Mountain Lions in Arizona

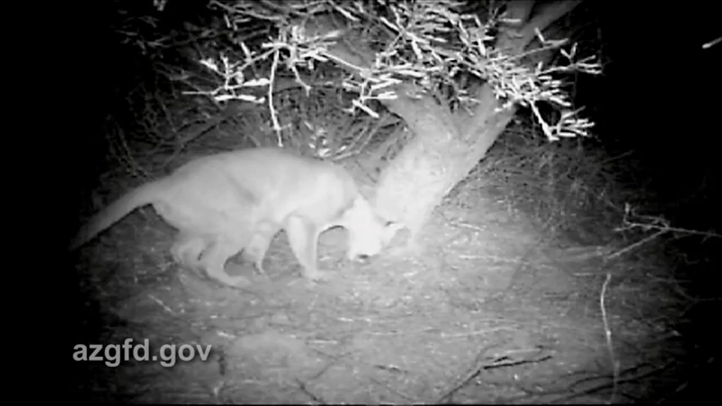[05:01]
We have 30 or 40 trail cameras placed throughout the mountains that we use to not only identify mountain lions that don't have a collar, so that we know there is one in the area, but we also use them to evaluate particular routes.
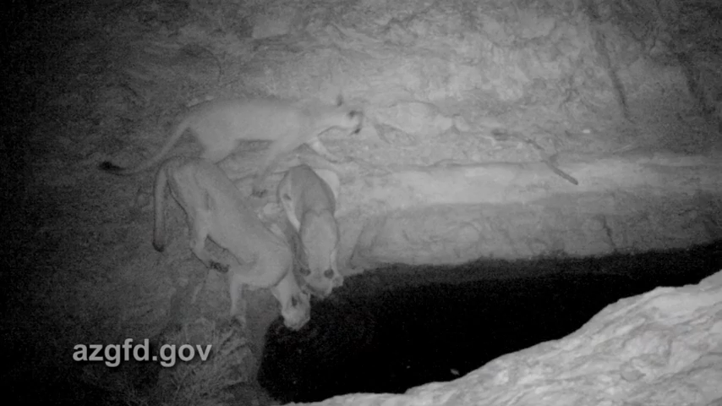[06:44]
Mountain lions typically hunt at night or during dawn and dusk, although they can be active during the day.